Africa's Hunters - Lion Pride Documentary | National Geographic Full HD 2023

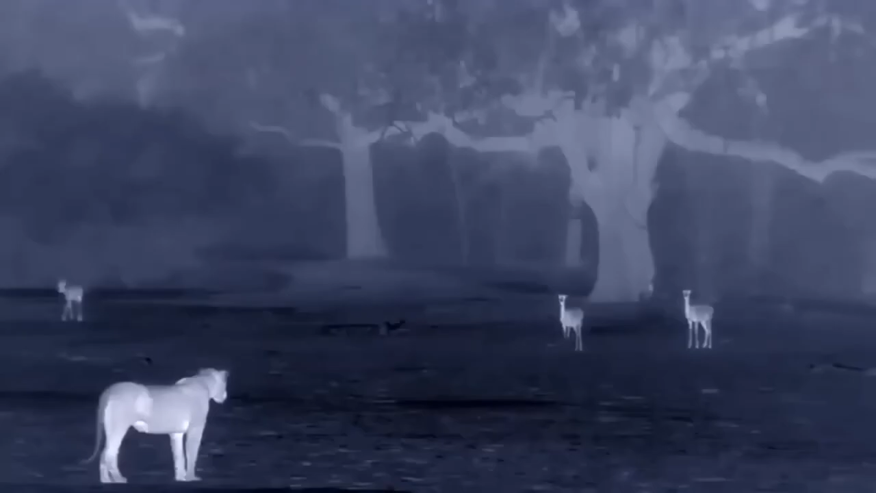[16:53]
And the full moon hangs high above the valley. Night is the domain of the predator. This is when the lions are most active.
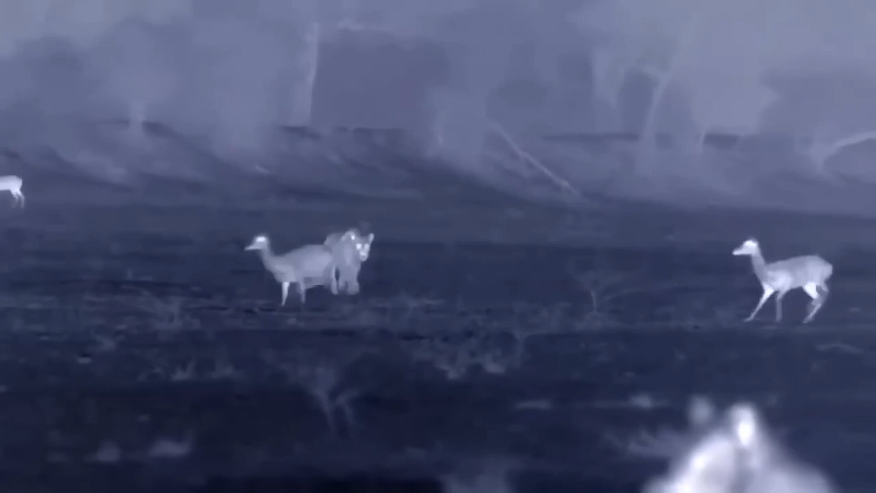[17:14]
But the full moon's bright light is ruining their element of surprise.
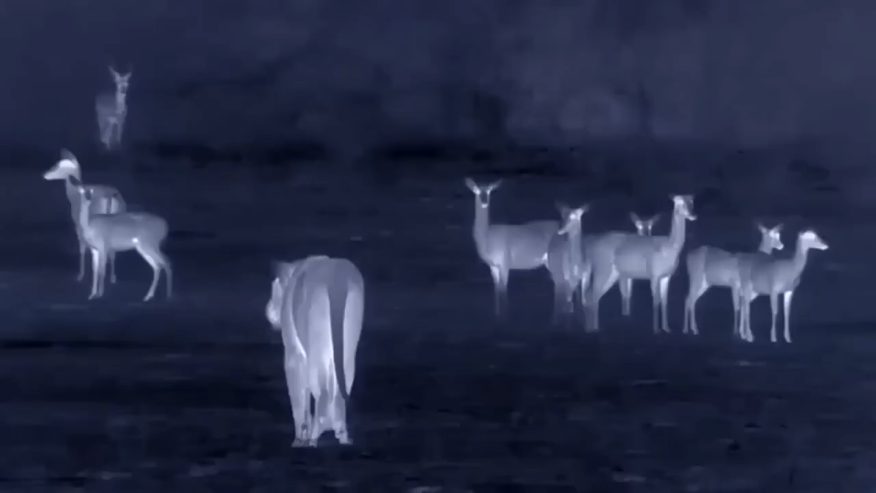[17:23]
The impala and puku see them coming.
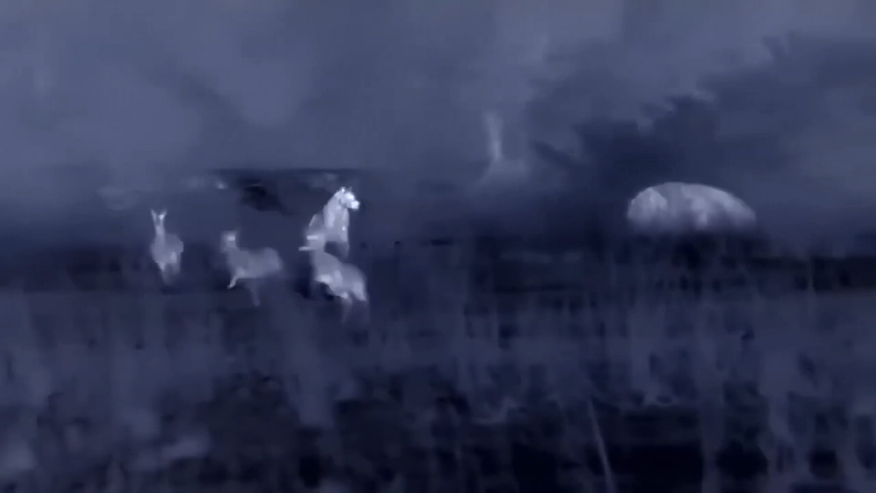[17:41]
Pride struggles to catch its next meal.
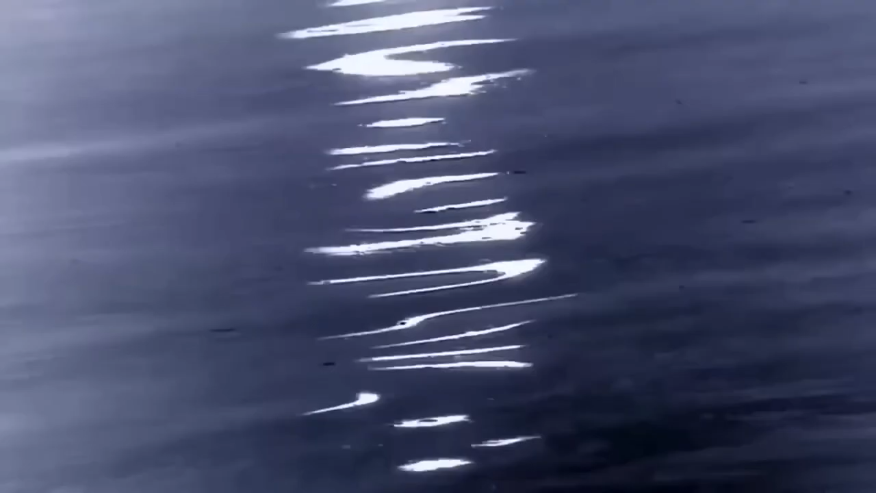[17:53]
The lagoon appears empty.
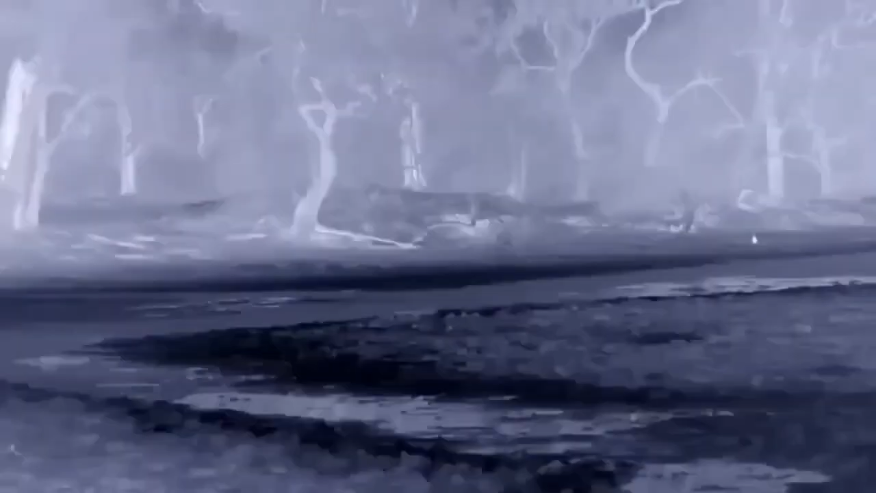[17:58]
But it's not as quiet as it seems.
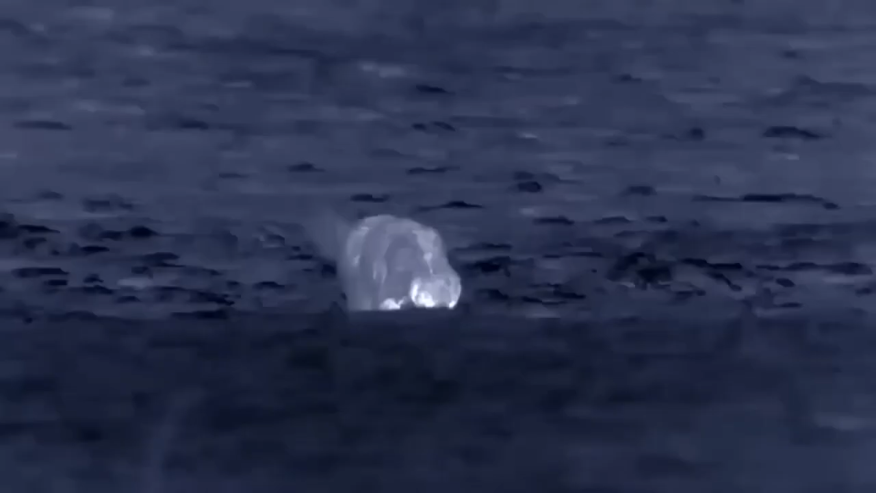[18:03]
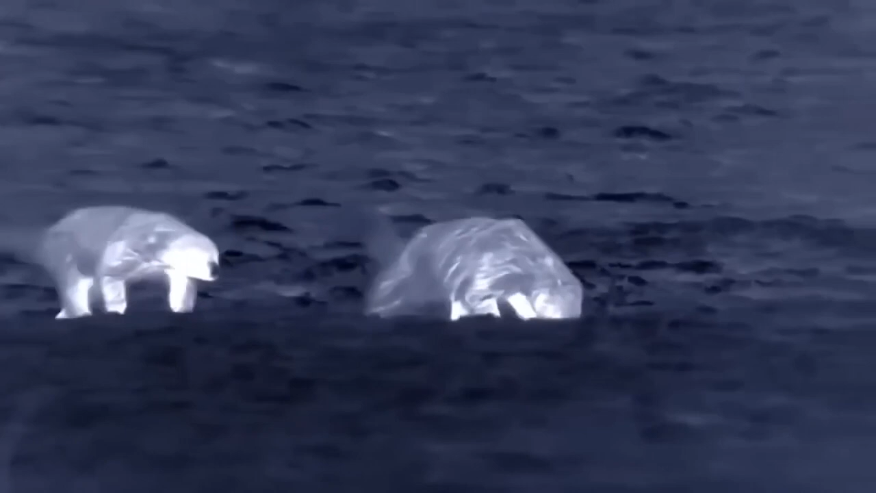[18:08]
Honey badgers have emerged from their burrows.
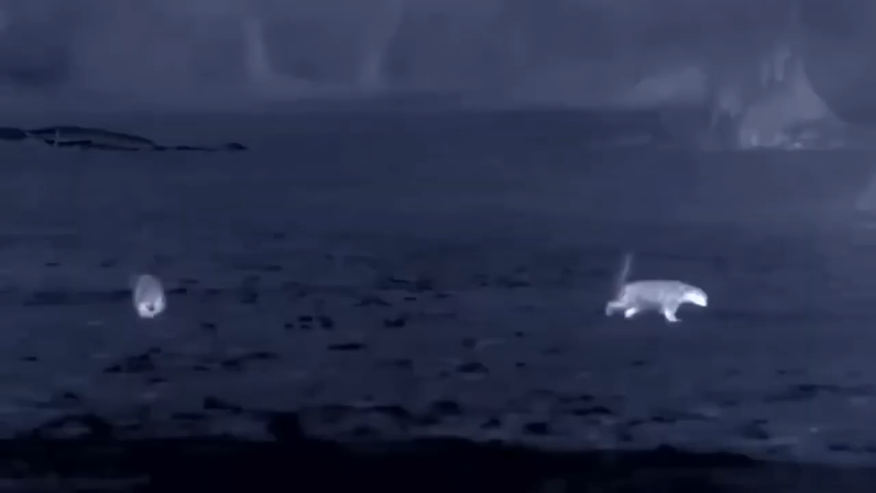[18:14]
They are nocturnal and will spend most of the night foraging in the dried lagoon beds.
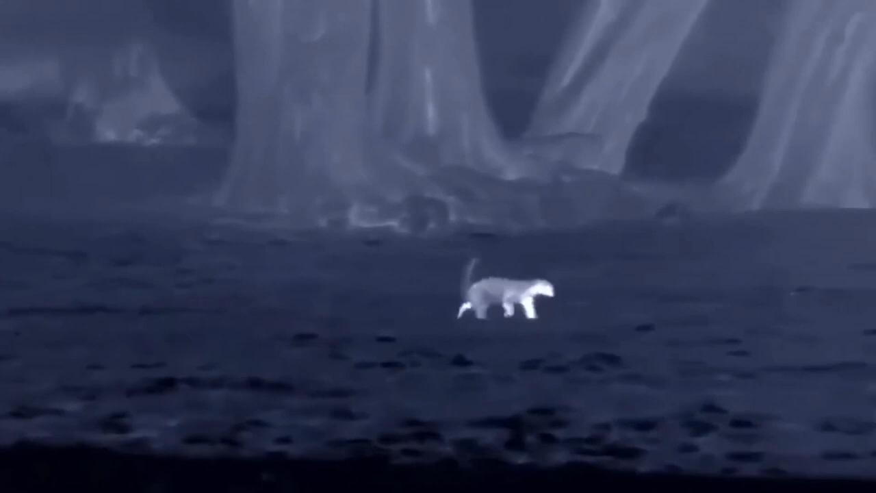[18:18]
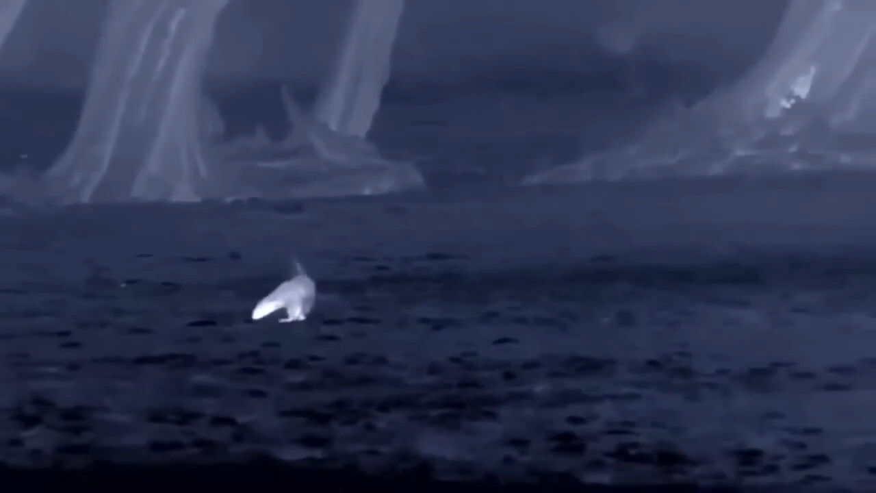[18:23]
Honey badgers are opportunistic feeders,
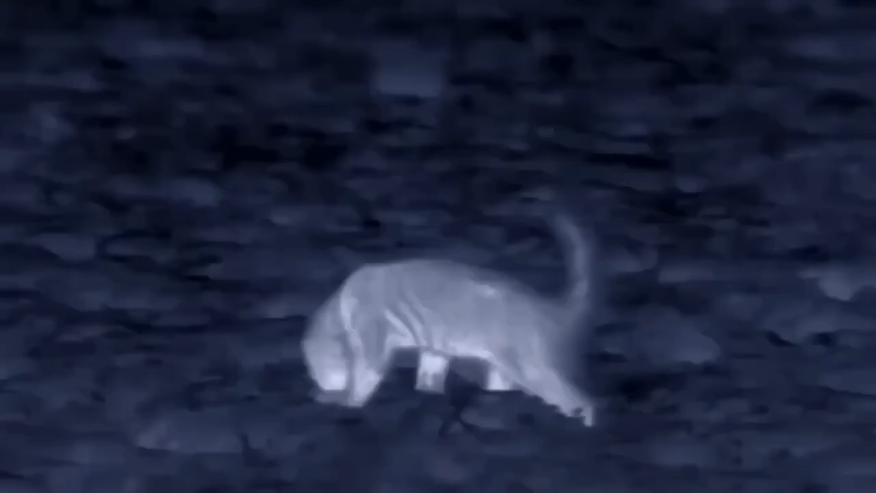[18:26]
and these lagoons hide a buffet just below the surface.
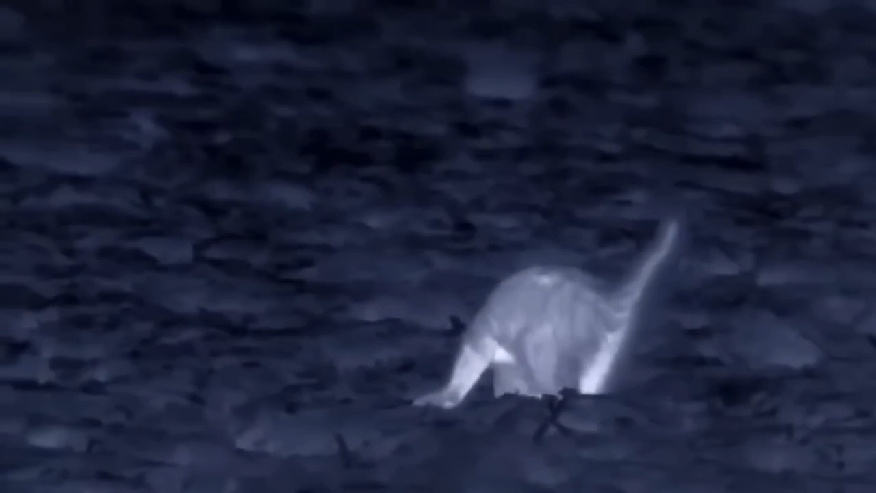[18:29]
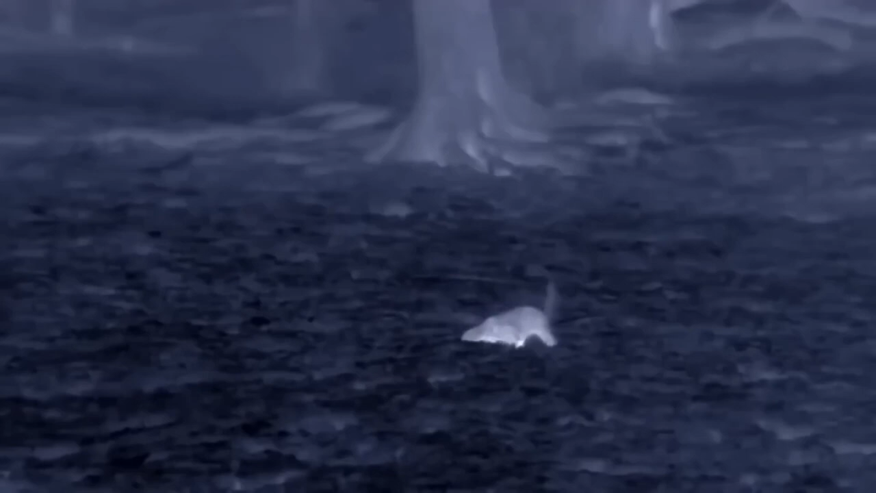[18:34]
Frogs and insects have buried themselves to escape the dry season, making them hard to find.
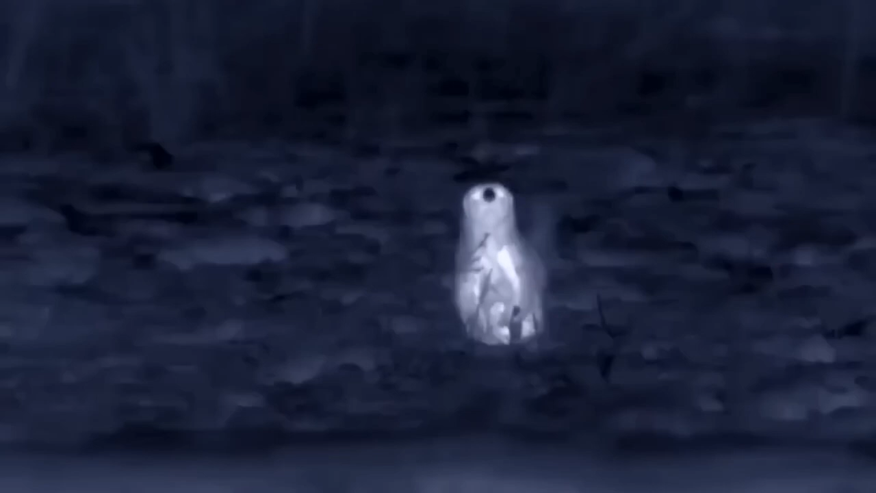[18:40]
But an incredible sense of smell helps the badgers pinpoint food easily.
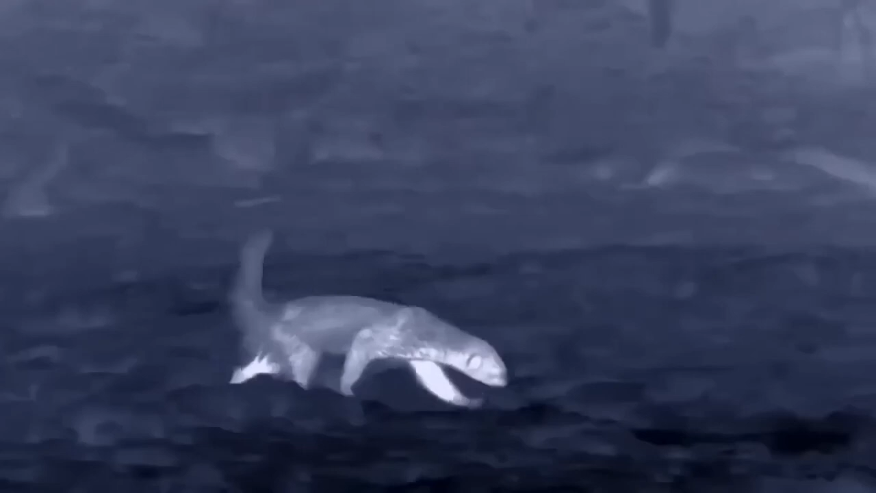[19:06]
Tough and industrious, they can cover over 25 miles in search of food.
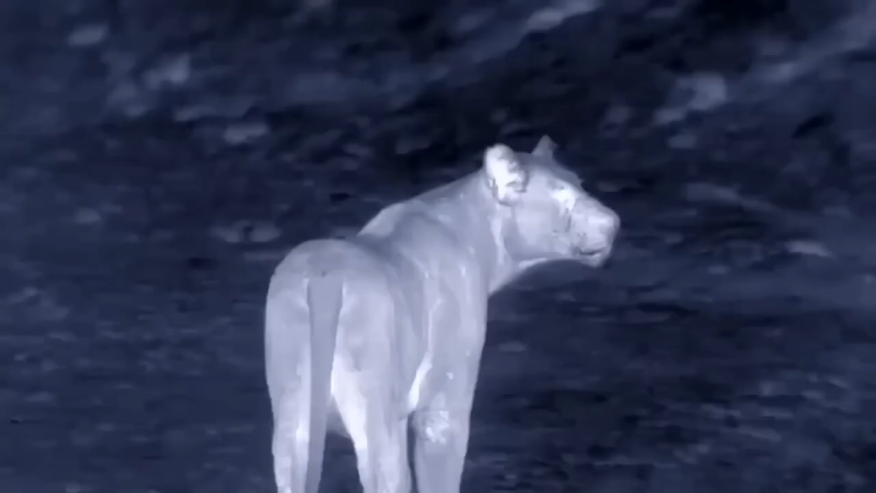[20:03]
The lions have come down to drink.
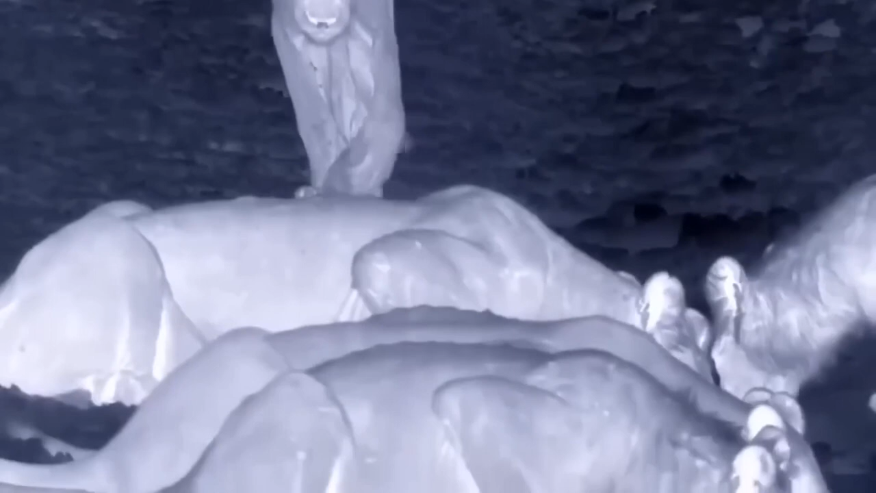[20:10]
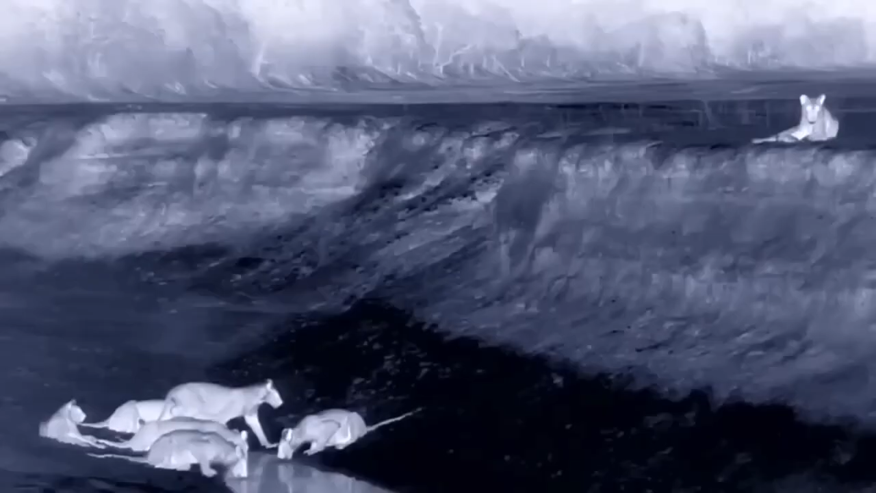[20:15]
With half the night gone, they've been unable to make a kill.
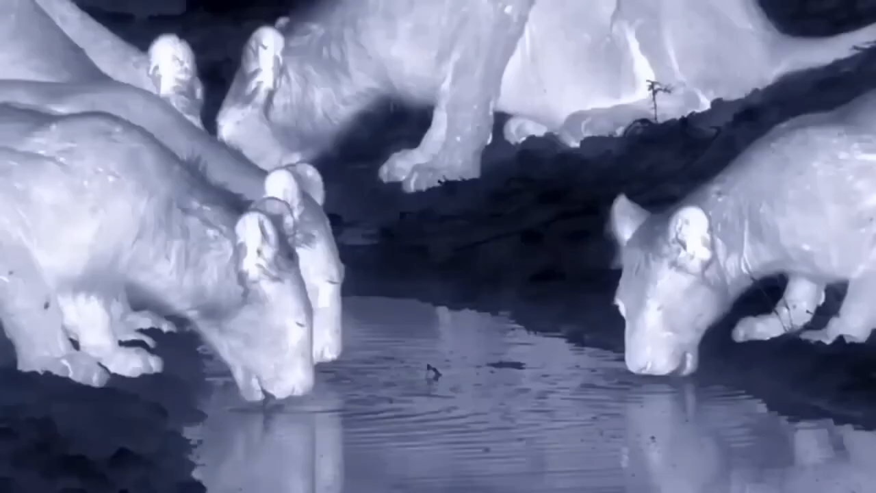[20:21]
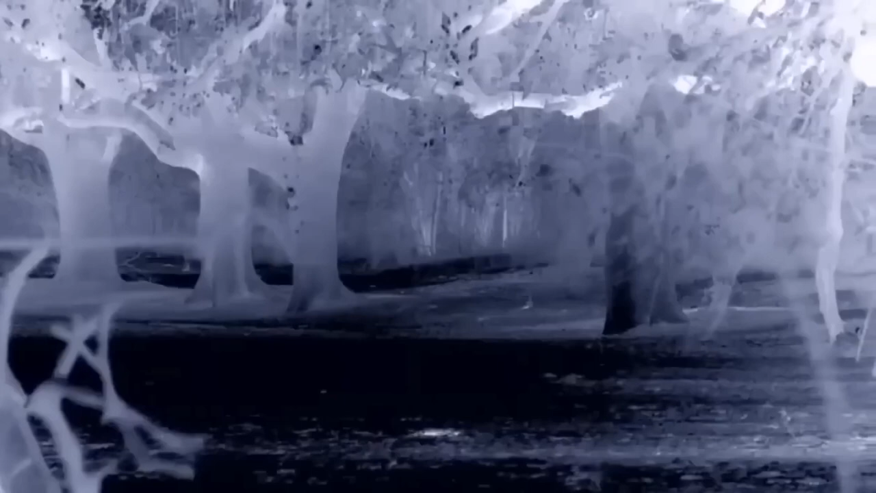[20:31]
Under the canopy of a nearby ebony grove, a sausage tree is in bloom.